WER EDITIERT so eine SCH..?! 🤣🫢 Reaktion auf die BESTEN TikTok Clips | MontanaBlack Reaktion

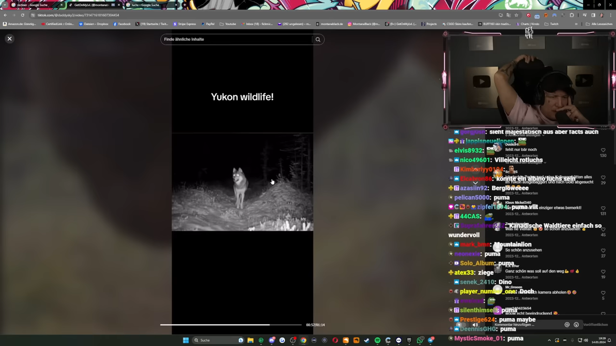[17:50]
Das ist ein Puma vielleicht, ja? Das ist ein Wolf. Das müsste ein Wolf sein, glaube ich, ne? Nochmal ein Wolf.